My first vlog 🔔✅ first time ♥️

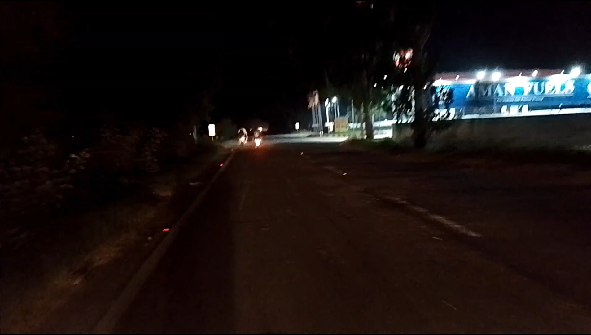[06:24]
जसबीर फार्म तो टप चुके जी, अमन अमन आ गया जी, अमन फ्यूल पंप